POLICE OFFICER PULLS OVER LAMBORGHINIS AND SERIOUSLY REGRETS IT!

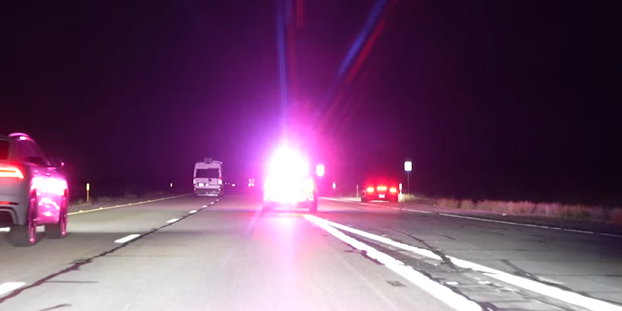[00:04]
Oh, he wants all of you guys to pull over.